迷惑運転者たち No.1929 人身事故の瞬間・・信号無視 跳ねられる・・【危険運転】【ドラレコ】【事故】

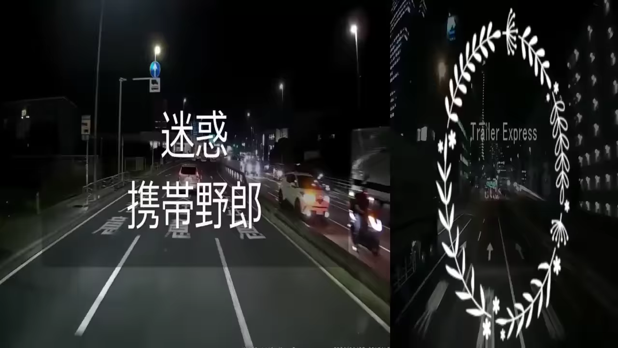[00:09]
食しようよ。うん、どうしたの、40キロ道路じゃねえんね、ここは。 いや さ、誰かスマホ何かいじってんだこいつな、バッカ野郎。